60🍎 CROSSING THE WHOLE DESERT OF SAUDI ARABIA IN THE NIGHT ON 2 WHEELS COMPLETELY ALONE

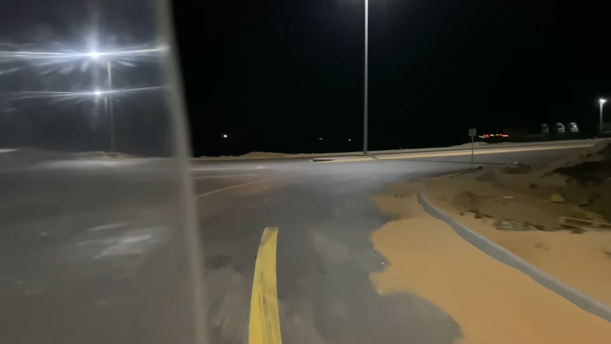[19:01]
yes, I need even to take a rest right now. Maybe 10 minutes. And now I have to decide what to do to play.
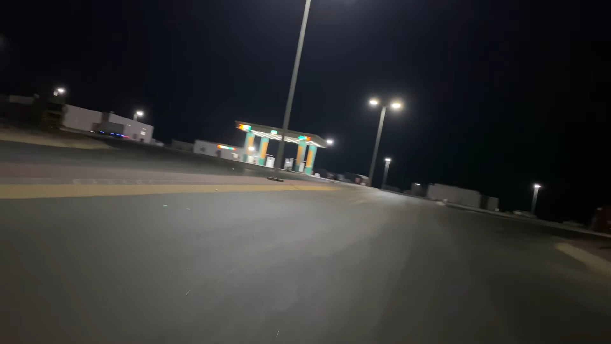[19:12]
And this is the gas station, the only gas station you can meet on the road.
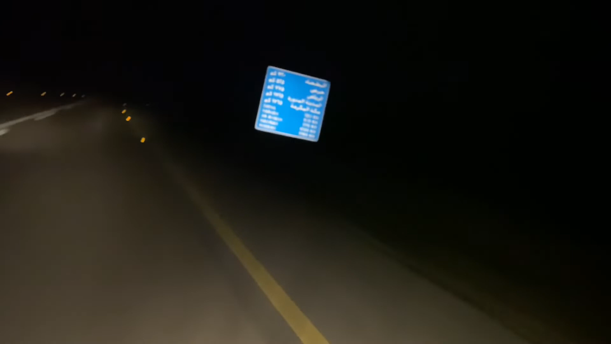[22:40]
So now 320 kilometers to Bata. 320 kilometers. It means like 6.5 hours. If I don't stop, I will arrive in Bata. But I will stop because I have to fill up the tank. Look at this, guys. This caterpillar. Removing sand from the road. I hope there is no sand on the road now, because I'm pretty tired.